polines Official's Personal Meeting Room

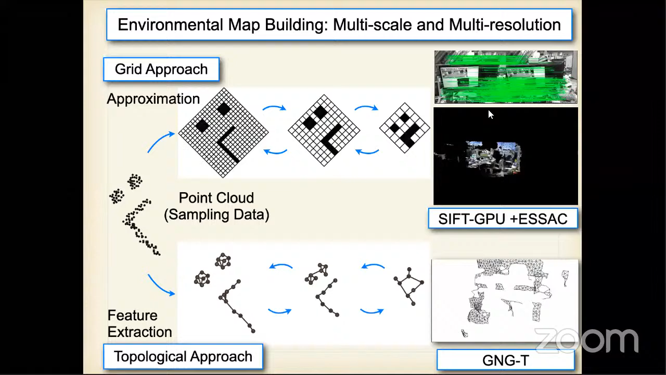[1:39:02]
So I will explain grid mapping methodology.
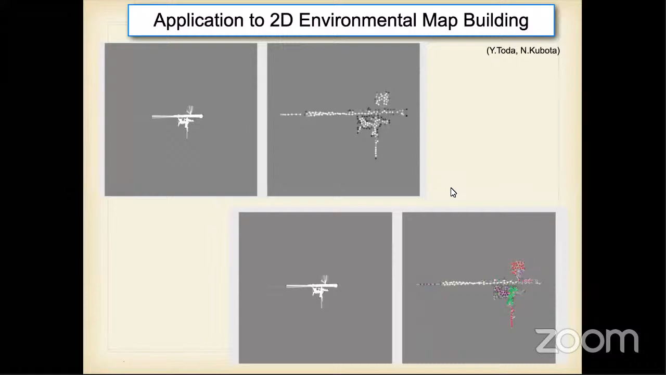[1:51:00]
map building, and also we try to extract the topological structure of the map.
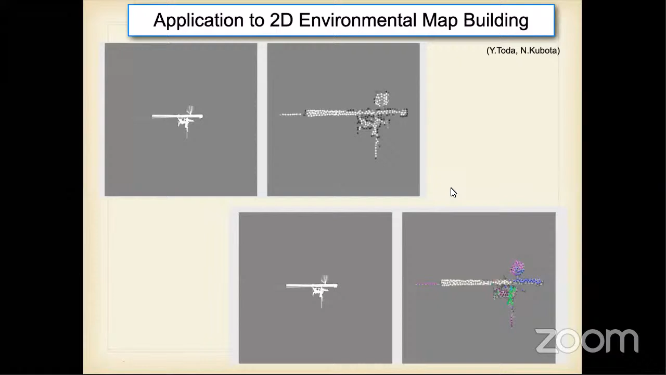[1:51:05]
So topological structure is applied to different examples.
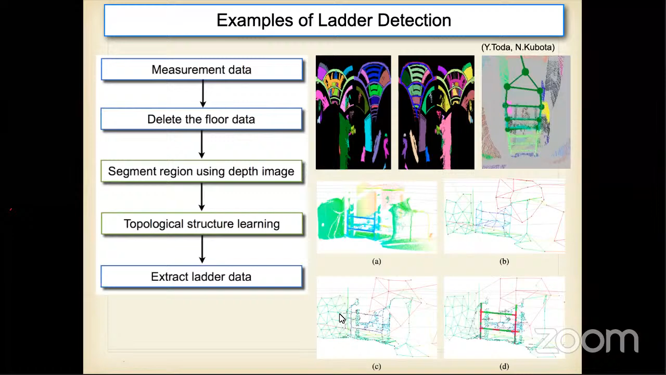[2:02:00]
As I mentioned before, topological mapping is very useful to extract environmental feature, and then the robot finds the grasping point in the ladder here. So this shows one example.